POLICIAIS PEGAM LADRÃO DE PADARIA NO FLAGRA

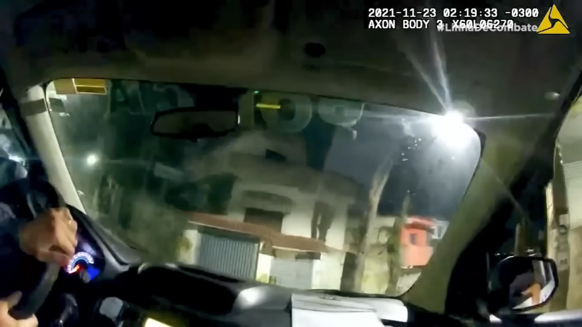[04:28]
sentindo essa rua aqui. Só que ele se ficou fazendo continuo reto, né? Sim, ele vai se deslocar.
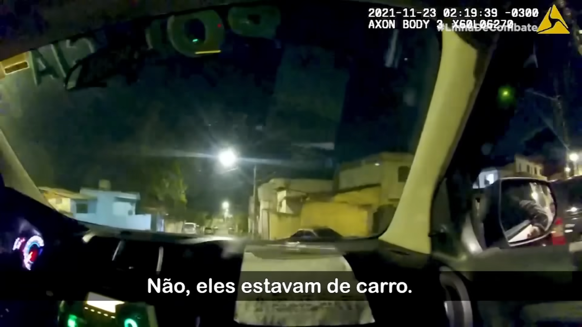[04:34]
Não, ele saiu de carro, pegaram um. Aqui? Isso, o carro tava parado ali, ó. Eles montaram no carro, ali na frente, e vazaram. Ele vai ser na Vaticano.